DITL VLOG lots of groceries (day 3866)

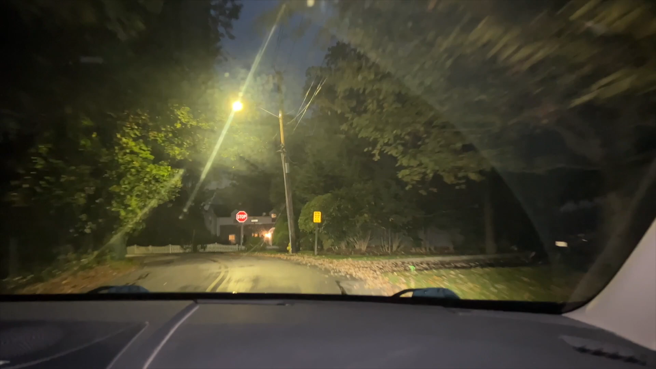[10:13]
wish i could show you these homes because we're in a gorgeous neighborhood but it's too dark it's 6 35 ash is going to scarsdale and then we're going to go get luna some food and go home all right guys we're just delivered here and it's fuzzy but you get the drift